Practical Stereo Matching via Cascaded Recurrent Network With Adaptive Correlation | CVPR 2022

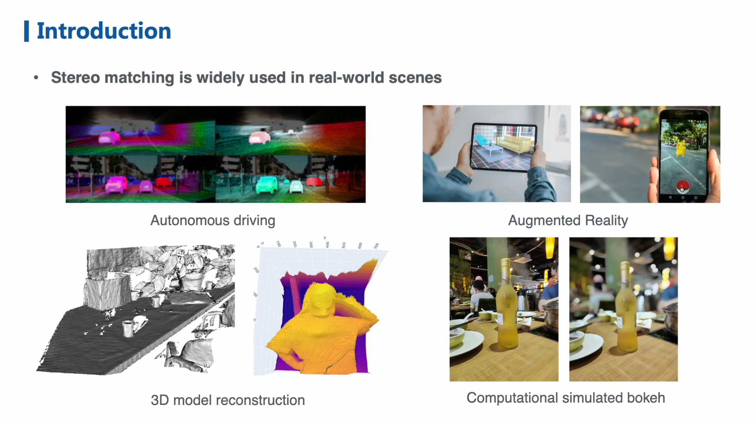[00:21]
and it has a wide range of applications in the real world, including autonomous driving, augmented reality, 3D model reconstruction, simulated bokeh rendering on smartphones, and so on. The goal of stereo matching, given a pair of rectified images,
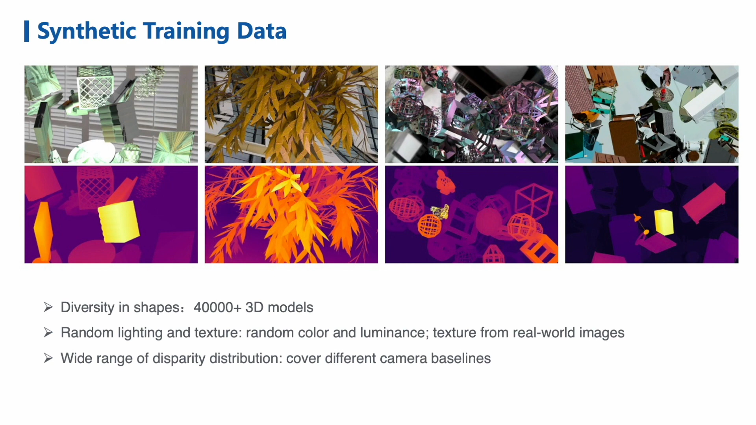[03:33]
and we place different types of lights with random color and luminance at random position. Furthermore, to cover different baseline settings, we ensure the disparities distribute smoothly within a wide range.